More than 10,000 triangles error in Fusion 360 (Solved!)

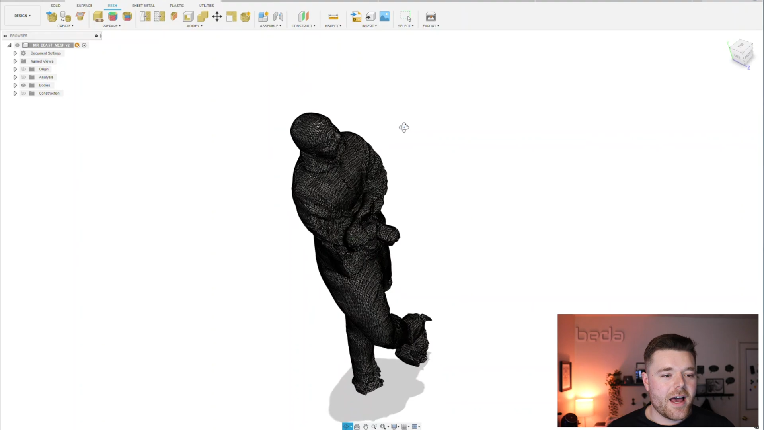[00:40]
I was doing this kind of project with STL meshes and of course I was just using this kind of 3d scan that I found online of of MrBeast.
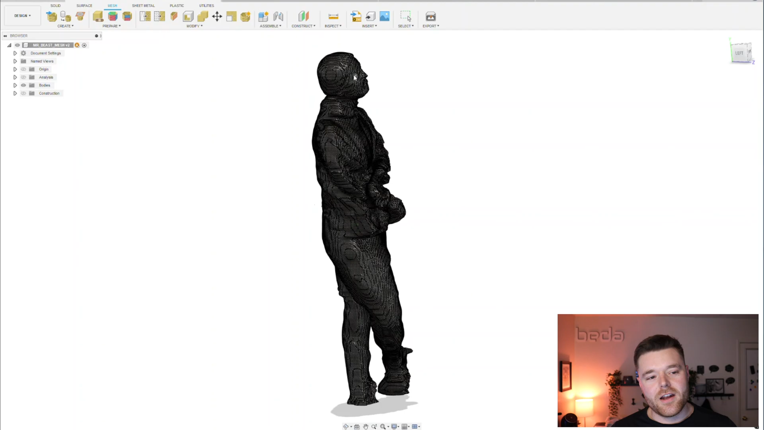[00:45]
It's super intricate but I
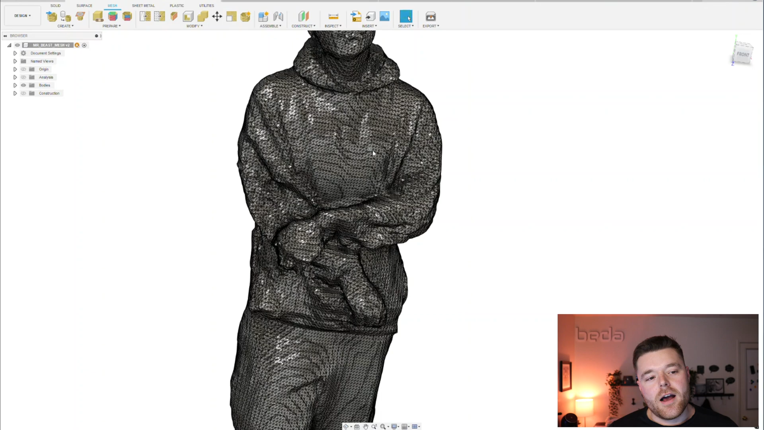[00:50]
think I'm actually going to pivot the purpose of this video because it was originally going to be when you import a super complex mesh like this you get this warning message which is this mesh has more than 10,000 triangles. Calculation will take a considerable amount of time and then you're presented with an error but if you hit enter and then you wait a really long time sometimes you're lucky and Fusion will actually converge it. So in this example Fusion actually converged it and this is
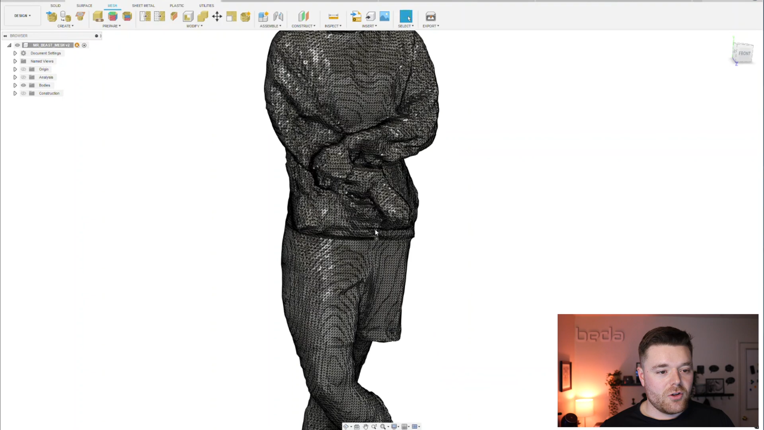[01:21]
now a solid body and excuse this really rugged bad 3d scan for whoever
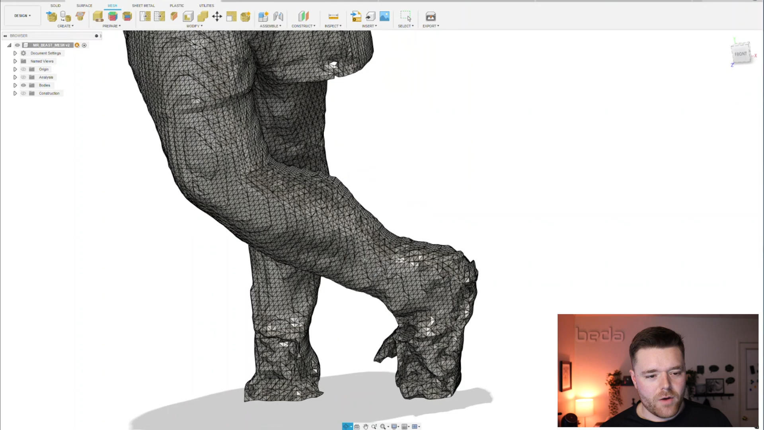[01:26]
did this online but for the purpose of this example it definitely works. I even went as far as trying to do it again and it still converged. So I did get the error one time though earlier on and it was it was convert mesh 1 and then it says compute failed the operation failed try adjusting the values or changing the input geometry and it says cannot convert mesh body to solid or surface body
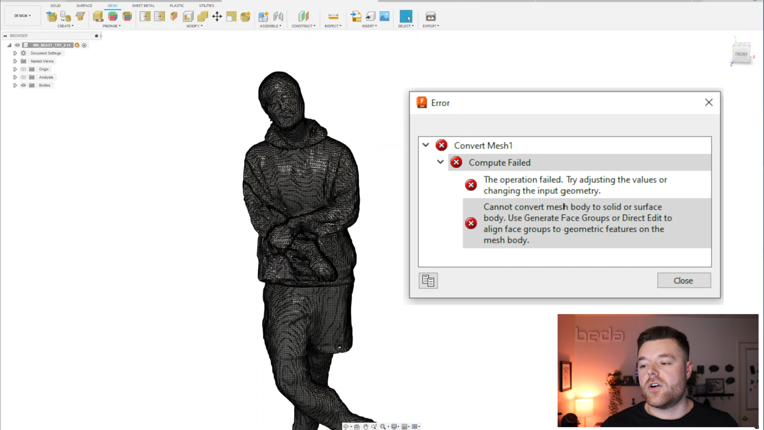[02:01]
use generate face groups or direct edit to align face groups to geometric features on the mesh body. So it's kind of a vague confusing statement that you get presented as that error. I couldn't get it to populate and I even went as far as downloading this even more complex model.